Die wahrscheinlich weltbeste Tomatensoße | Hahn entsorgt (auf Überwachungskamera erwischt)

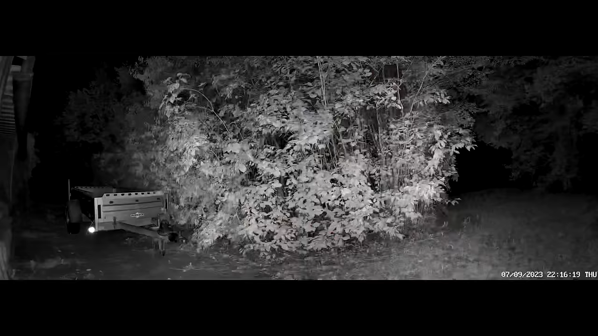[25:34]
Ja, und dann habe ich mir einfach mal meine Überwachungskamera-Bilder angeschaut. Datum und Uhrzeit ist ja drauf. Und um 22.22 Uhr. Schaut mal hier in den Bereich. Da sieht man den Lichtkegel eines Autos, das bei mir hier in die Einfahrt reinfährt. Jetzt hört man es auch. Hier sieht man nochmal das Licht der Scheinwerfer.